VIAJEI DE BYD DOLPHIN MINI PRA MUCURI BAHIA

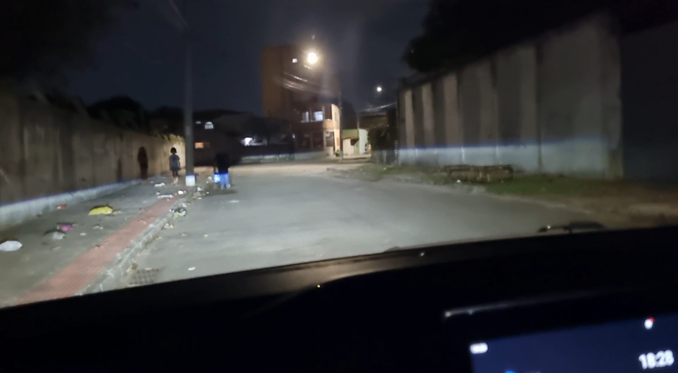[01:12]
Estamos saindo aqui agora na minha rua, daqui de casa, e é isso aí mesmo, parar ali pra comprar alguma coisa no supermercado e parar pra calibrar os pneus e partir o viagem. Ah, mano, tem que botar o negócio no pedaço também que eu esqueci. É isso aí, vambora, vambora pra cima.
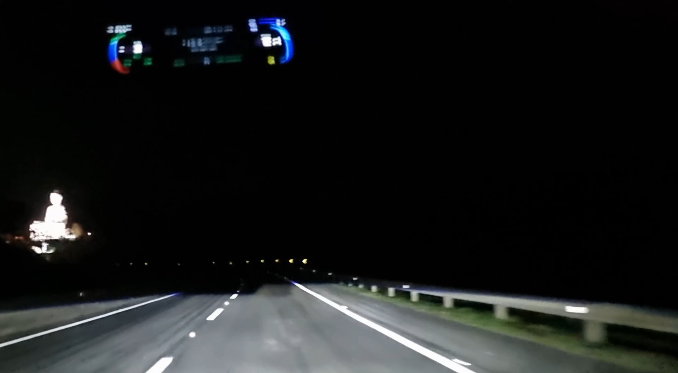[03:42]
O Buda. Bonito essa estátua, né? Meia-noite, então, ó. Farolzão do Dolph Mini aí, ó.
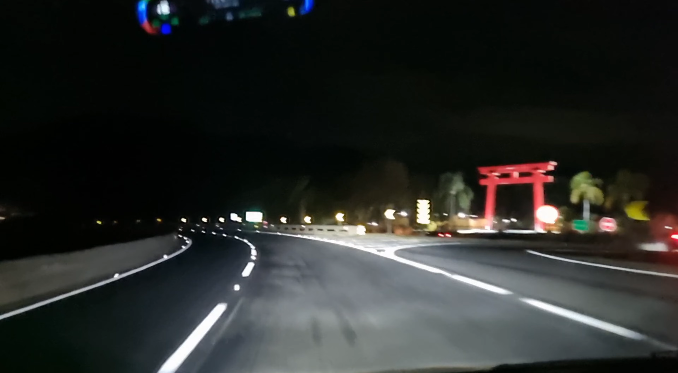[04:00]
E aí, de Dolph Mini. Farolzinho do bicho é magento, meu irmão. Vamos pôr lá, galera.
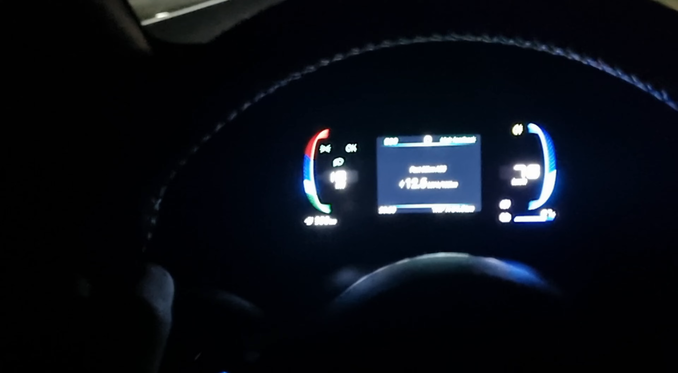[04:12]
Aí, ó. Quanto que nós já rodamos, já. 54.7 km.
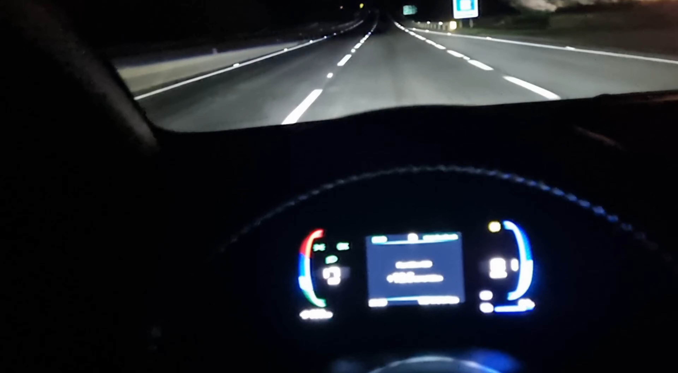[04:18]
Estou na minha ainda de 322. 87% de bateria. Vamos embora aí, ó. 83 km por hora.
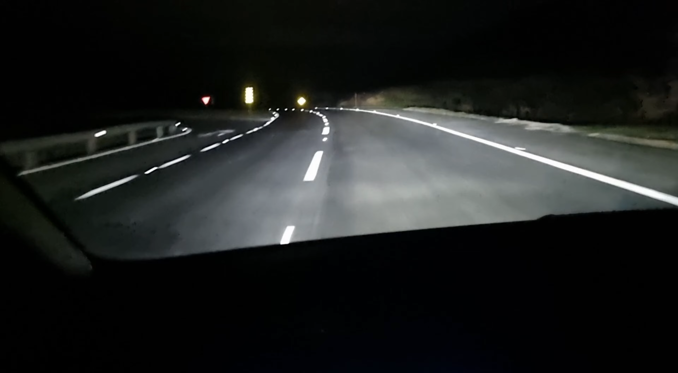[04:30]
Estou indo na manhã, viu, galera? Sem pressa. Fazer igual meu filho doido, não sentou a borragem. Mas dá pra andar de boa. Eu que quero ir devagar mesmo, pra me ver o quanto massa que eu consigo economizar aí, entendeu? E também pra não ficar carregando o carro, demorando muito na estrada pra carregar. Olha pra cima. A estradinha tá uma uva, tá uma delícia, viu, galera? E aí, patroa, como é que tá a estrada? Boa. Já encheu a barriguinha, né, minha nega? Tá tranquilo agora?
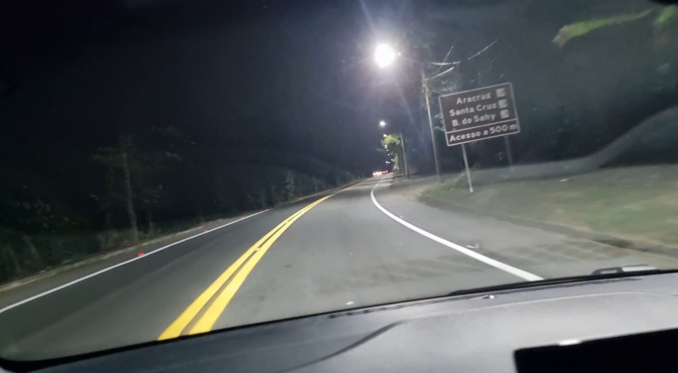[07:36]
Aí, galera, ó. 9h31 da noite. Só na manhã já rodamos 122 km.